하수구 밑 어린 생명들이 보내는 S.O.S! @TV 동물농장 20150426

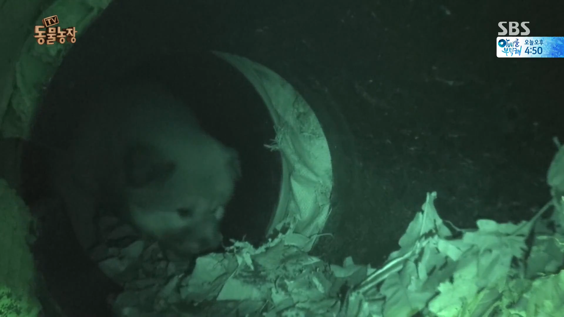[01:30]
뭔가가 움직입니다 점점 가까이 다가오는데 이런 너무 작고 어린 강아지입니다 아니 대체 이 어린 강아지가 왜 이런 곳에 혼자 갇혀있는 거죠?
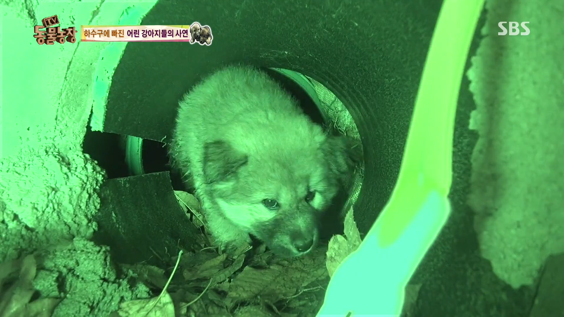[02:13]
하수구 구멍으로 떨어지는 핫도그 조각으로 버텼을 생각을 하니 안쓰럽기만 한데요 지난 일주일 유일한 생명줄이었을 먹이를 기특하게